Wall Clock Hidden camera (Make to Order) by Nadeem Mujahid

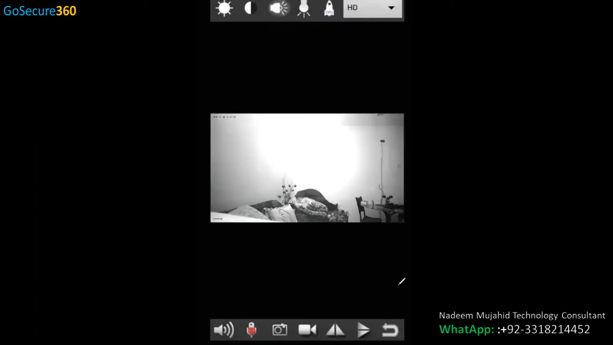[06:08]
ये हो गया आपका वर्टिकल मोड मोबाइल में, इसका मेन्यू आ गया। ये इसका मेन मेन्यू है।
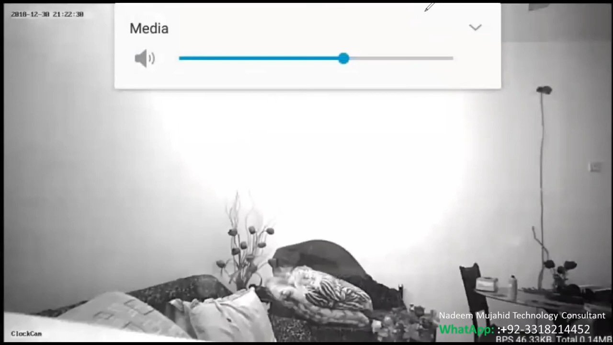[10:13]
तो ये मेन्यू में जाके आप जब रिकॉर्डिंग दबाएंगे तो ये रिकॉर्डिंग जो है वो मैन्युअली करके आप इसको, ये लोकल हुई है आपके मोबाइल पे,